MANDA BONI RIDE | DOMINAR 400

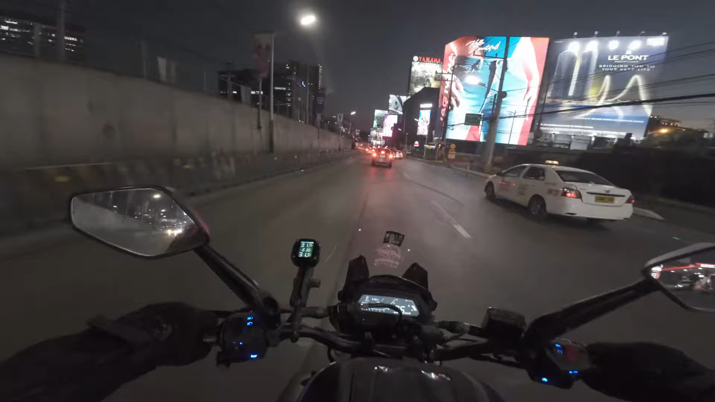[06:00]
Sana walang traffic, rush hour 6:30. So far wala pa naman. Slow moving lang, pero okay lang. No, hindi man siya slow, pero medyo mabagal. Hindi pa naman stop and go. Slow pala yung nasa unahan natin. Hindi pa tayo sa kaliwa.
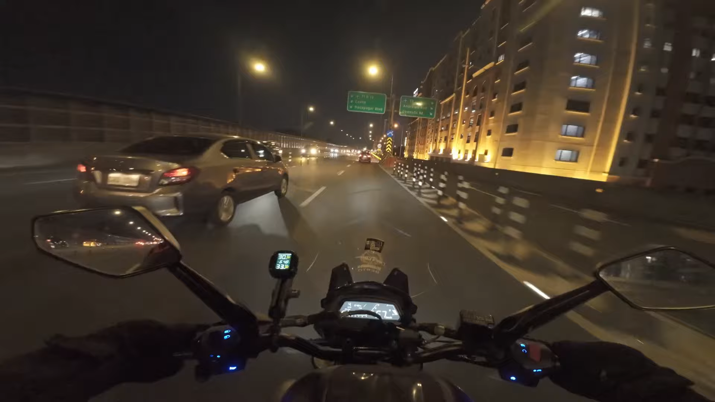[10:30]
Ah, tingnan natin rush hour kung traffic dito sa bagong implement nilang toll gate. Sa bagay, kahit nung wala pang toll gate, pag rush hour, traffic talaga sa pababa dun. Lalo na siguro ngayon. Sarap, lamig ng hangin. Kaso parang uulan, walang ano. Parang makulimlim. Makulimlim ba yan or...
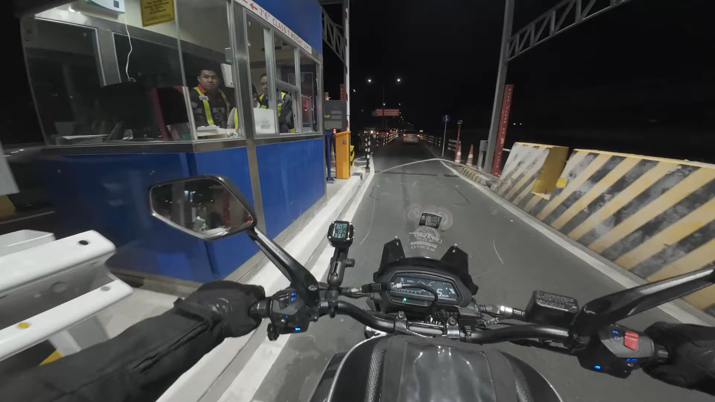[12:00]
Hindi na naman binaso. Go na daw. Okay, Cavitex, ang tagal na rin dun. Traffic. Nasa helmet natin, nasari na tayo. Sa wind noise niya, parang parehas siya sila nung... Parang magkaparehas na sila nung ano, HJC. Nung I-70.
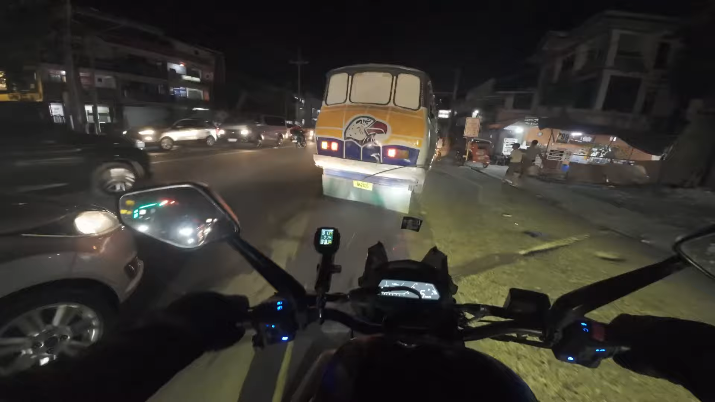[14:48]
Ayan, nakasignal ka sa kaliwa tapos kakanan ka. O nga pala, doon tayo dadaan sa ano. Hindi pa naman natin alam yun. sundan na lang natin yung mga sasakyan. Dahil nga sarado yung maliit na kalsada, diba? Meron ako nakita ng isang daan, parang ganun din.
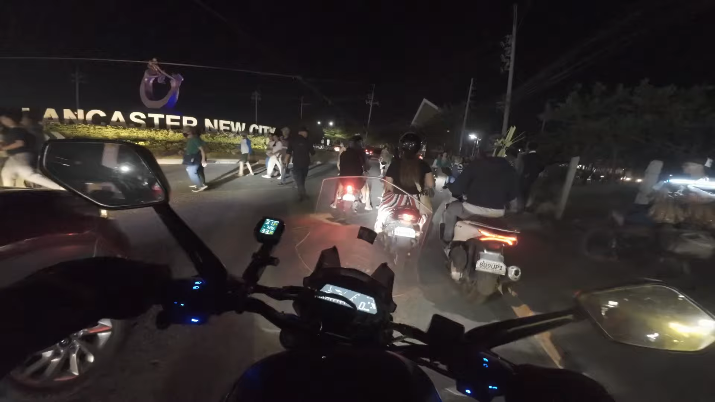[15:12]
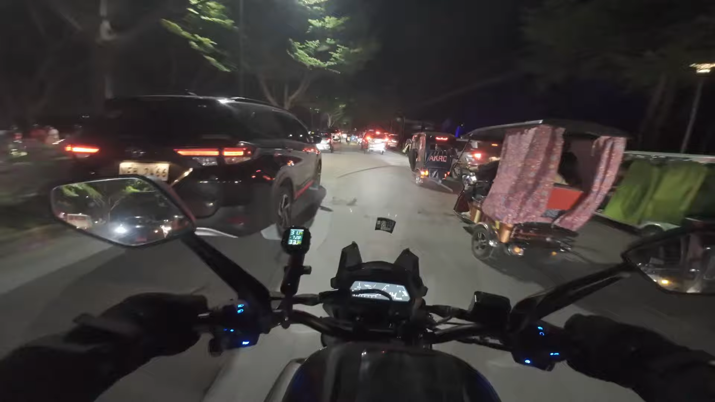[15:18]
Daming tao. Palaspas. Okay, Lancaster. Ngayon lang tayo dadaan dito sa pabalik na to. Simple lang yung dadaanan dito. Yung dinaan natin kanina papalabas. Kaso hindi ko na agad maalala yung paano yung pabalik. Basta sa may rotonda. Mahala na. Pero madali lang naman yun. Dire-diretso lang. Basta tama yung pasukan natin dito sa rotonda.
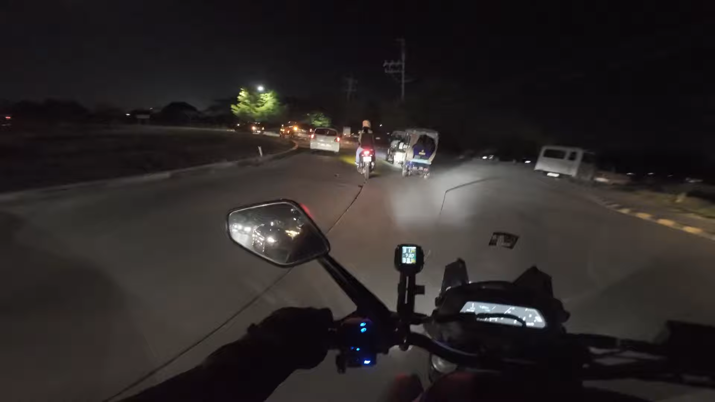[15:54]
Hindi ko alam kung saan. Dito yun.
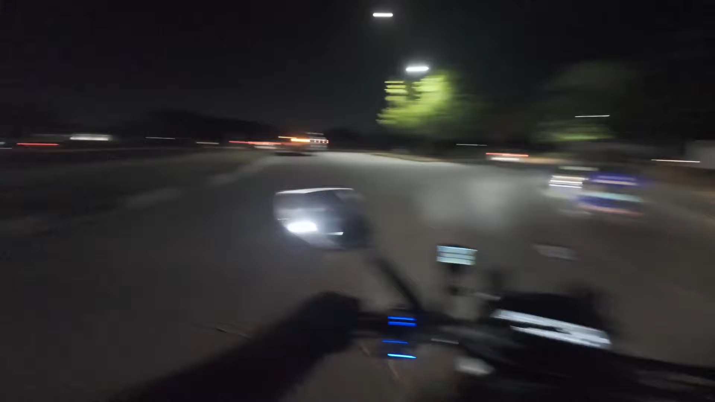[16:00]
Doon yun yun. Pwede ba tayo mag-U-turn? Yun, may U-turn doon.